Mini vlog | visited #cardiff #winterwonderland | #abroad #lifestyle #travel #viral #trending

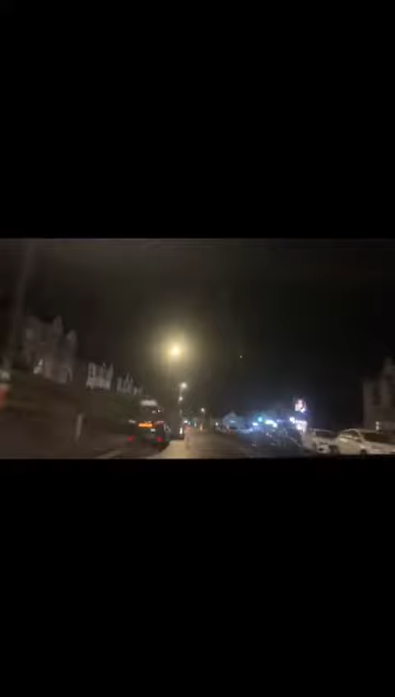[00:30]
کا ٹرائبلنگ دسٹنس ہے لیکن یہ ڈیپینڈ کرتا ہے کہ ٹرافک کتنا ہے سو آپ لوگ دیکھ رہے ہوں گے روڈز پر کافی ڈیکوریشن تھی کرسمس کی وجہ سے یہ ڈسمبر تھا اور کرسمس آنے والی تھی اور لوگوں کا رج بھی بہت زیادہ تھا ہر ہم لوگ ونٹر ونڈر لینڈ پہنچے اور یہاں لوگ بھی کافی تھے اور آج سردی بھی بہت زیادہ تھی یہاں میں آپ سے شیئر کر رہی ہوں ونٹر ونڈر لینڈ کا ایک سائٹ جہاں فوڈ کوٹ پلس لائٹنگ میں رہ رہا تھی